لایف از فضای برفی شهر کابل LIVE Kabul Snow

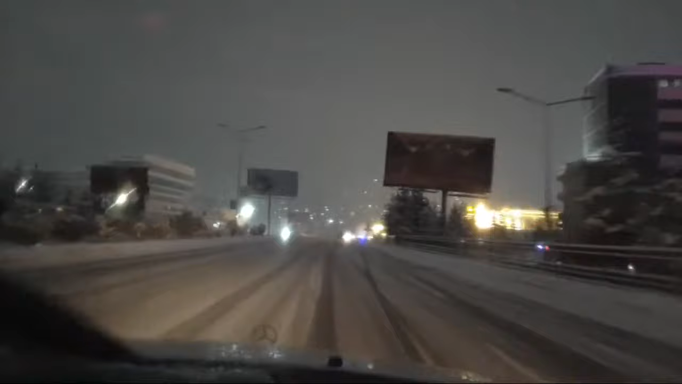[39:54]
وقتی که برف میه دولت دم سرک ها بر... نمک نمیریزه نمک پیدا نمیشه که بخوریم میگه نمک دم بجادا نمیریزیم اینی هم هتل تاج کن هتل از و شاید چی باید بگیرش از شیشه
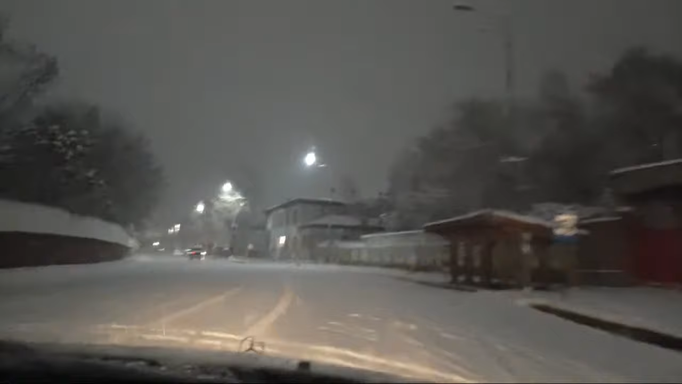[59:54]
باشه فکر کنم یه قسمت مکتب است و کمپ اشتراک مربوط بخش تکنیک وزارت دفاع میشه، بخش تکنیک اسلحه بیشتر.
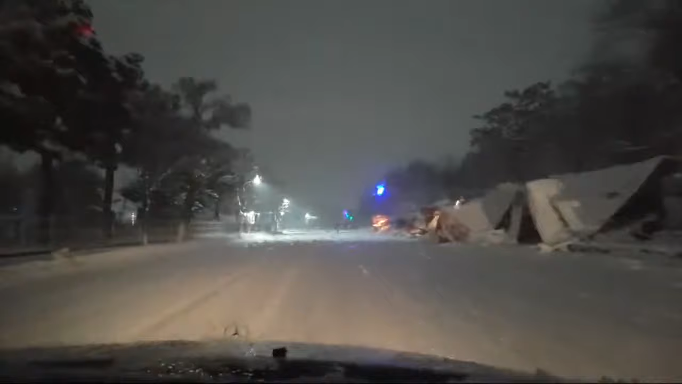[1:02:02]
هستیم نواباد دیمزنگ به طرف راست ما مسرکی که به طرف نواباد بالا شده و به طرف چپ ما تانک تیل دیمزنگ هست مامون زد میبره بیتره خوشم همچو مهتا که بر عبر حریر